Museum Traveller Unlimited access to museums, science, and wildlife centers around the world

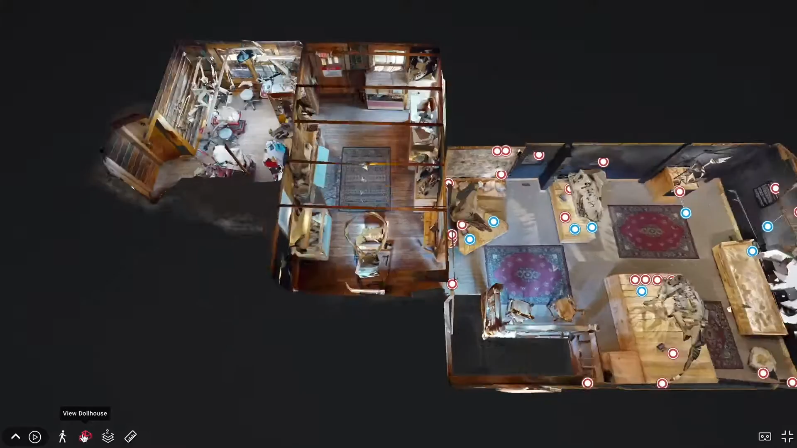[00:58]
Using an advanced camera system, artificial intelligence, and machine learning technologies,